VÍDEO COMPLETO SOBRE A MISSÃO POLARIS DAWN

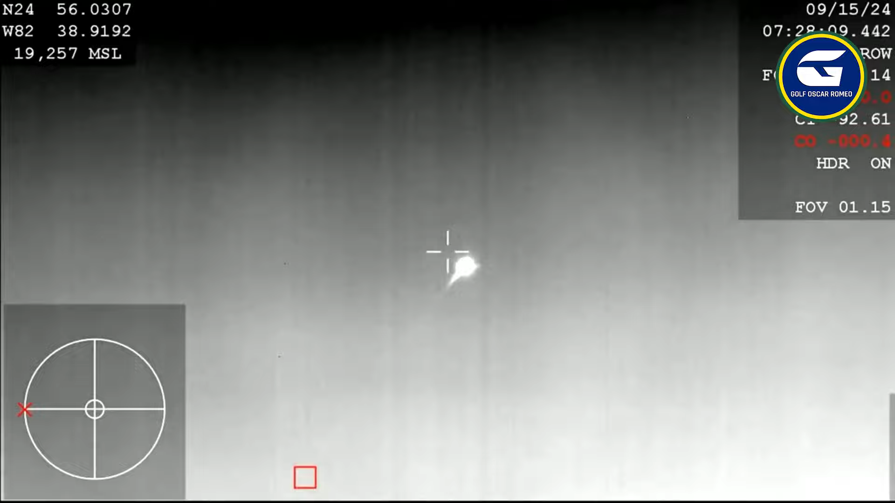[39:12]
And this, you can see on your screen, is the first ground view of the Dragon capsule making its way back, entering the Earth's atmosphere. I love this view.
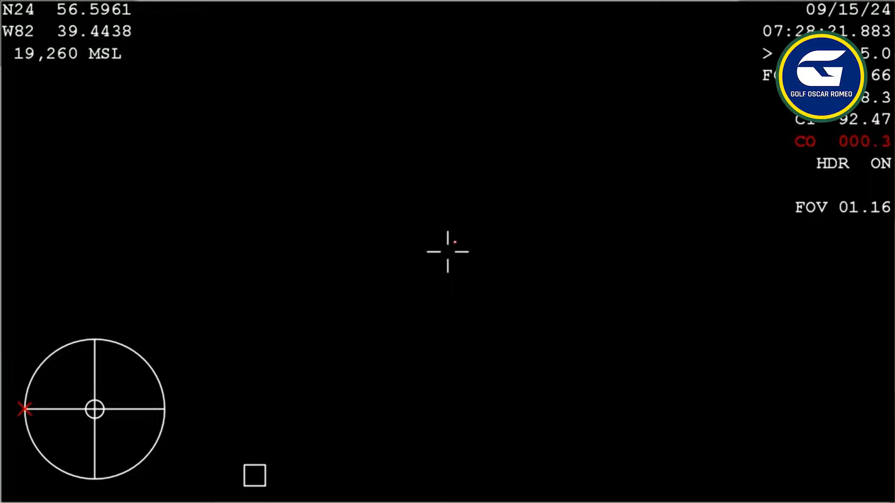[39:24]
it's so fun to watch this. I can only imagine what it would be like to watch it with our own eyes. This thermal view in particular is really cool because you can see the trail behind it.
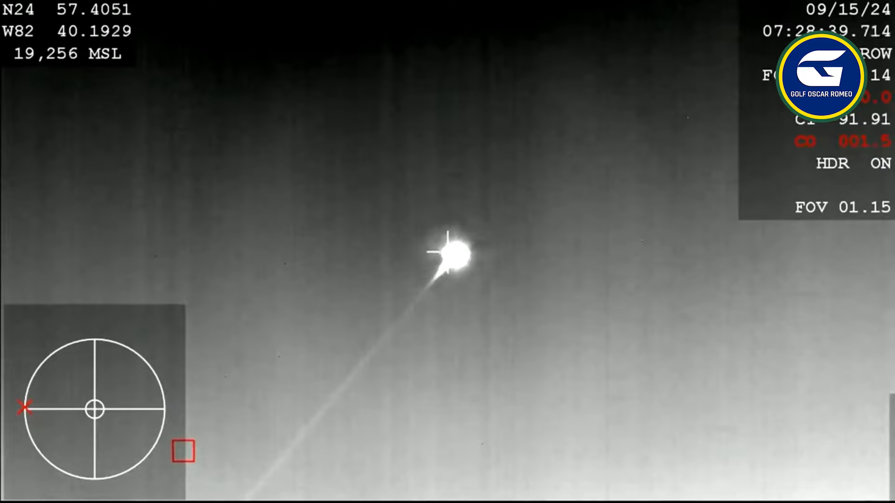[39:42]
Oh, now, that is so awesome. There's four humans inside of that capsule right now. Now, once again, we are in the anticipated communications blackout period.
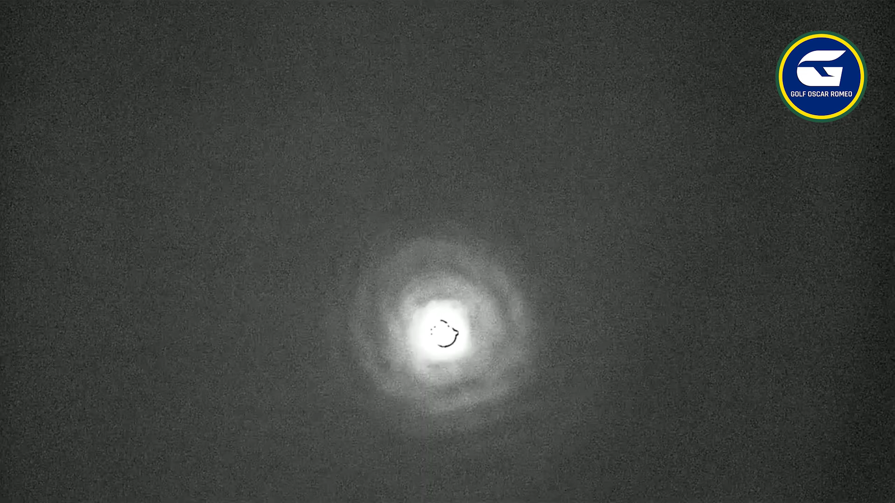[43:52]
down to about 119 miles per hour when the main parachutes deploy.
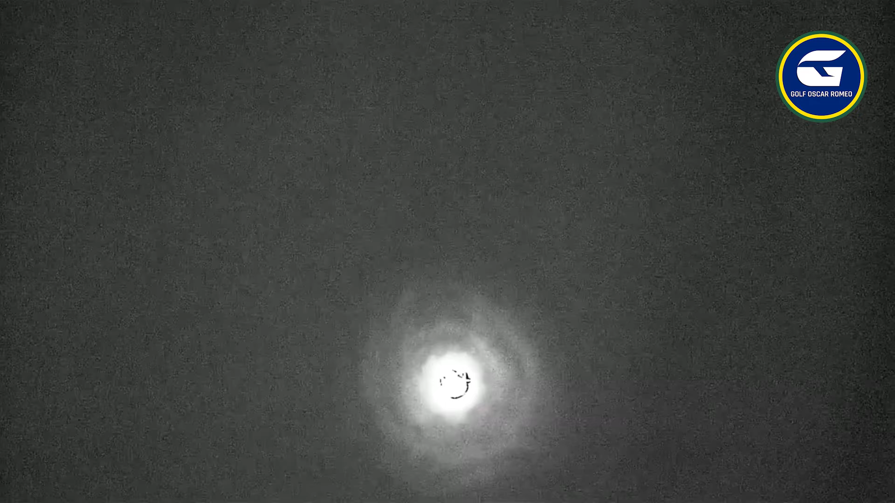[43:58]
There we can see that the drogue chutes have successfully deployed.
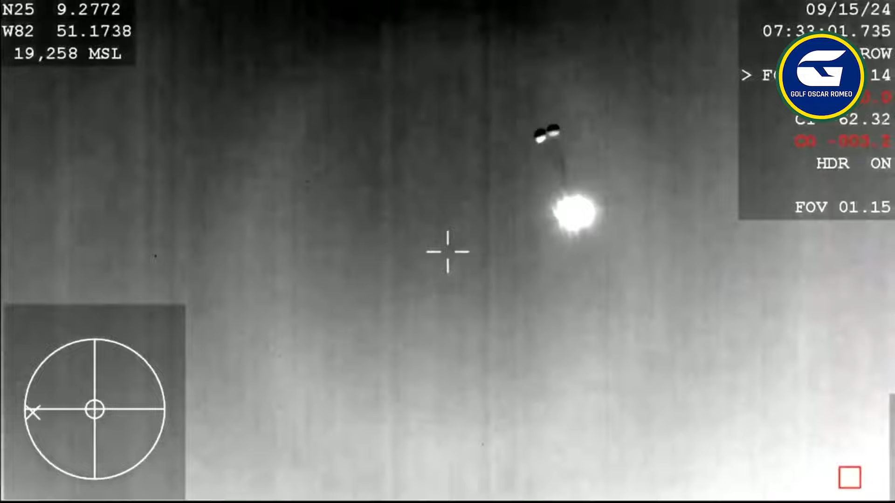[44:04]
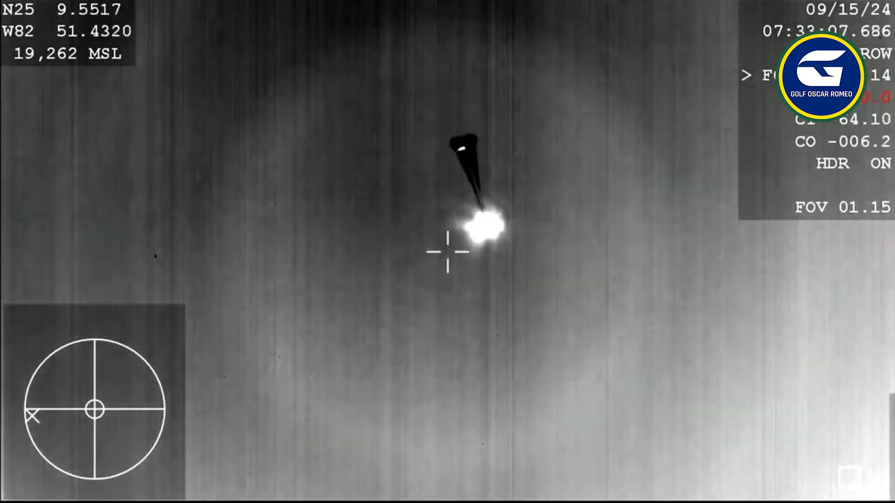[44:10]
It's a great thermal image. And that view is from the actual basin where those drogue parachutes are located.
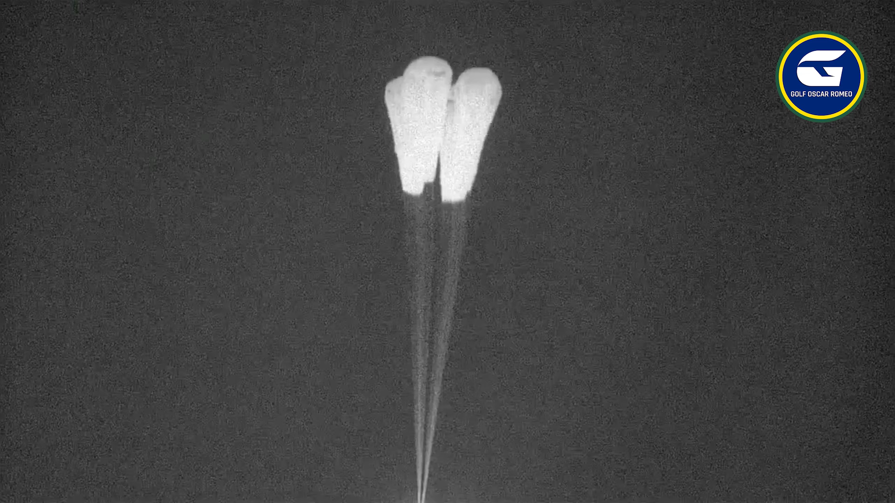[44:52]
They'll slowly open up to their full deployment here in just a few seconds.
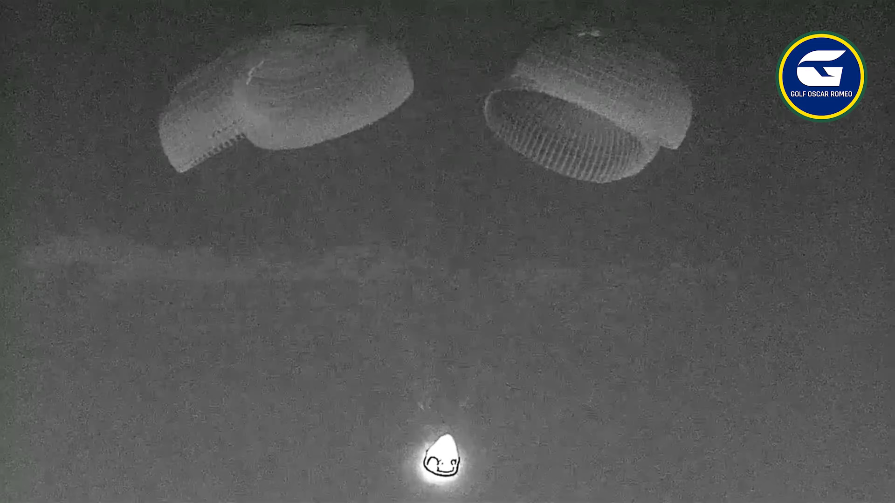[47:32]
That will be the final call we hear from Jared until contact with the ocean surface. Standing by for a splashdown of the Polaris Dawn crew.
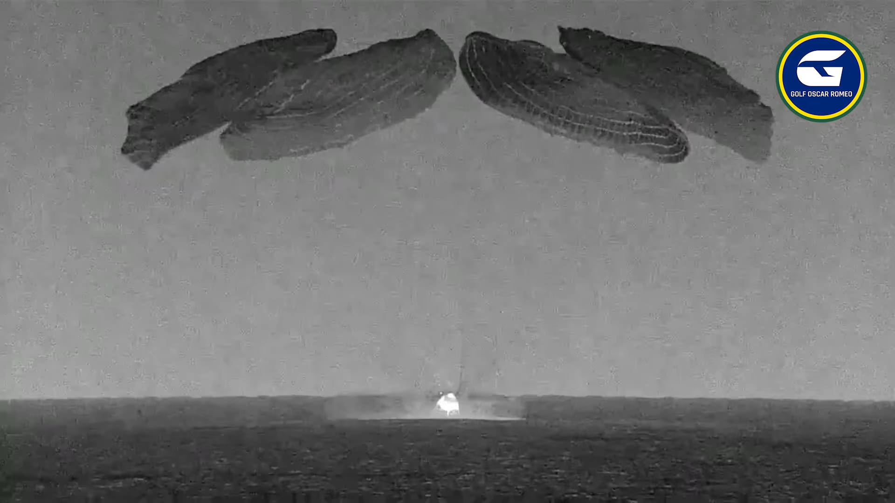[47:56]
And there you can see. Take this copy, easy spot.
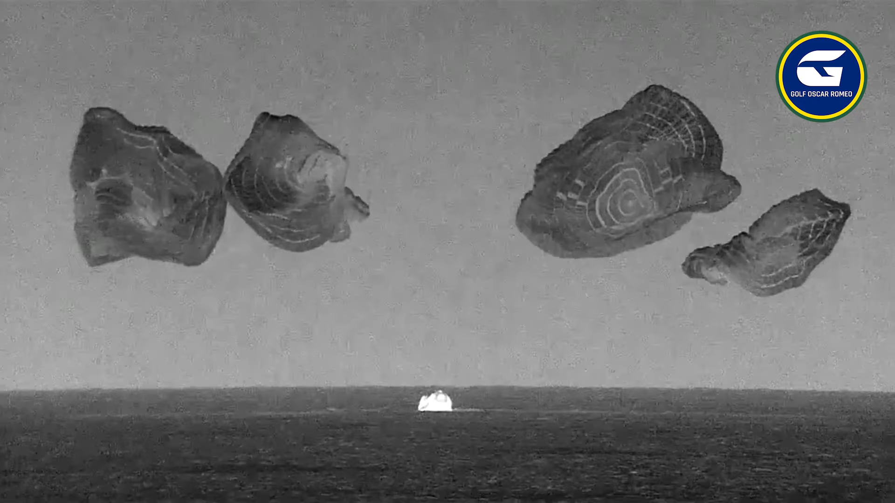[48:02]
As you can see on your screen, and by the cheers behind us, the Polaris Dawn crew has successfully splashed down.
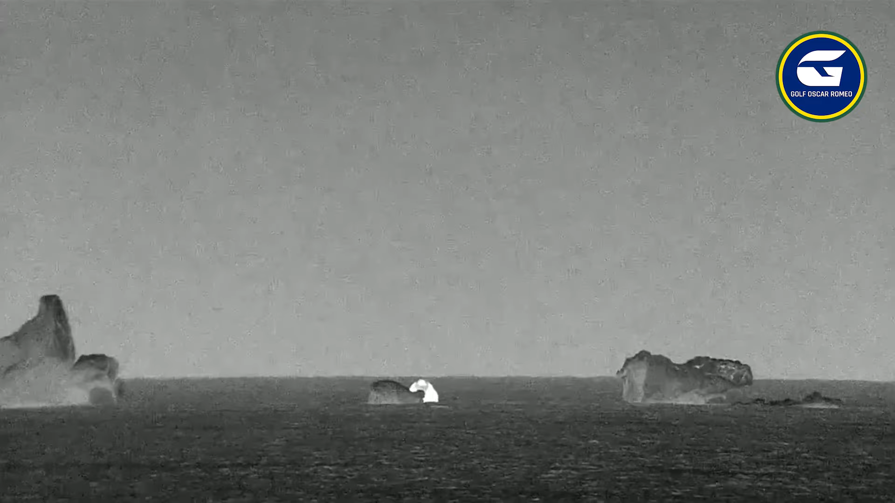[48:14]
Welcome back to planet Earth, Polaris Dawn.
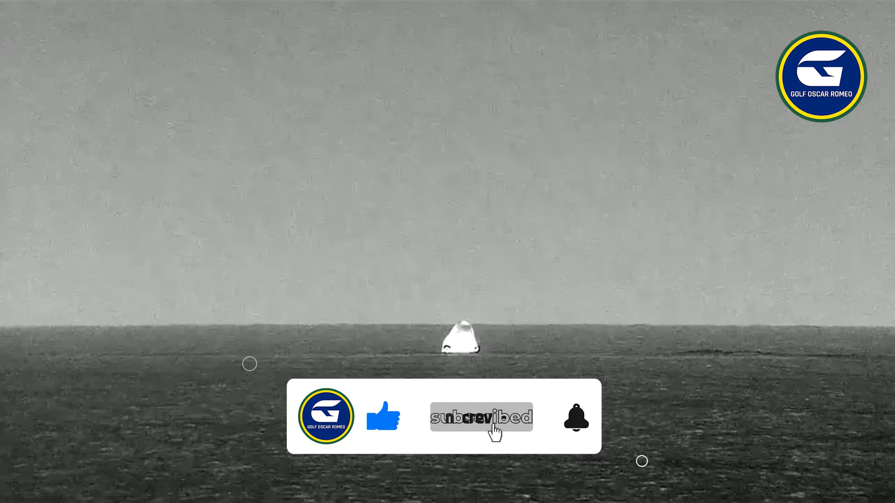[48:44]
Dragon capsule appears to be in a pretty stable position. After SpaceX Dragon, vehicles code 1, cruise code 1. SpaceX copies code 1. Now the recovery teams have been ready and waiting about 3 nautical miles away. So it's going to take them just about 30 minutes to make their way to Jared, Kid, Sarah, and Anna, who are currently inside of the Dragon capsule that you see there on your screen.
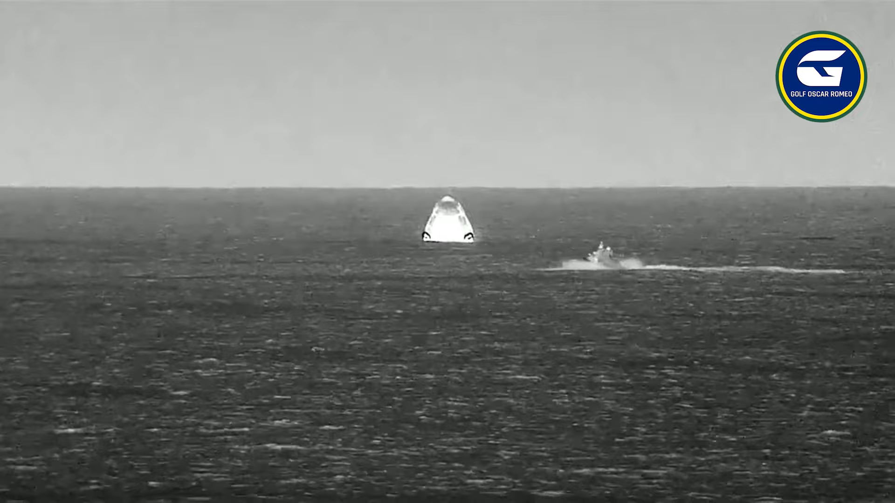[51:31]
SpaceX, on behalf of the entire team at SpaceX, welcome home. We have pulled go for recovery personnel to approach. Expect personnel alongside in approximately 1 minute. Copy that, SpaceX, and Polaris Dawn, we are mission complete. Thanks for all the big help pulling this mission together. Now, we did see a jet ski pass by.
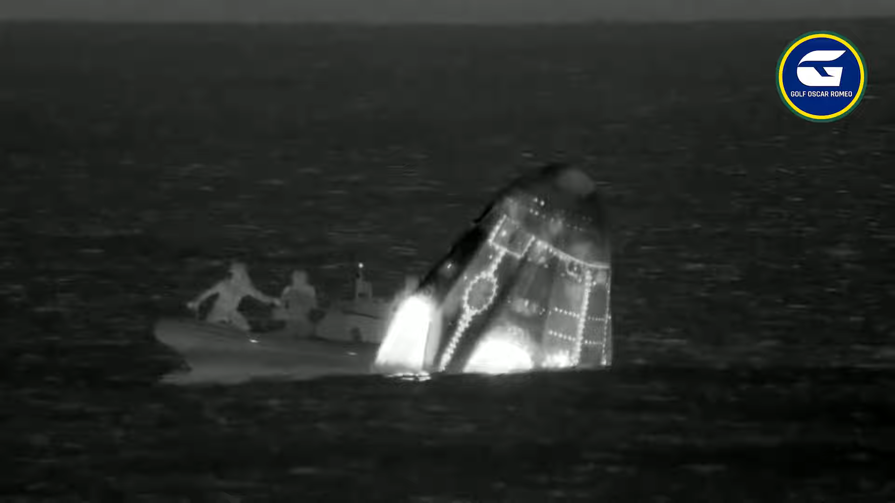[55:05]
but yeah, that lower, larger basin is where the main parachutes we're located.